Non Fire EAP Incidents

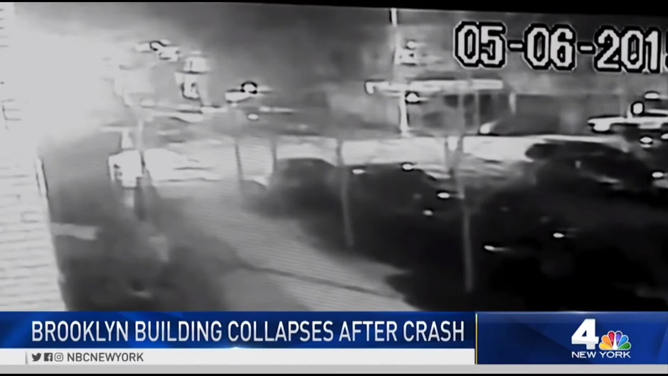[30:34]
that. Boom. Caught on camera, a driver goes full speed into a building.